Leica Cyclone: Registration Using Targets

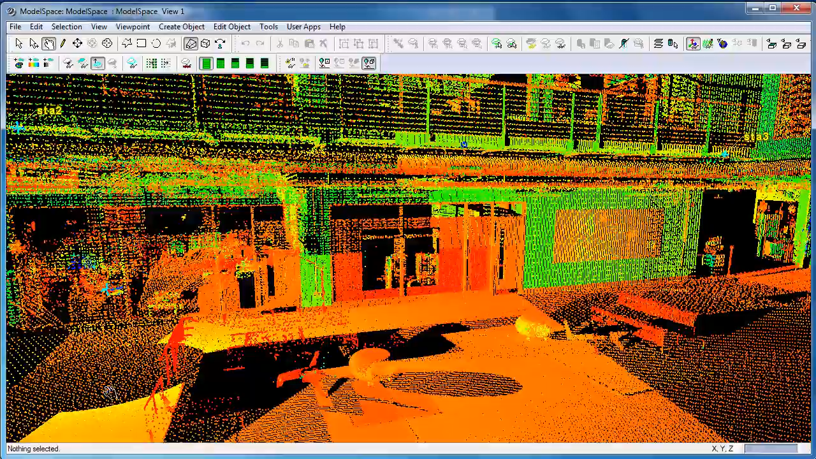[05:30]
existed before with you see this was filled in with one of the right sets of data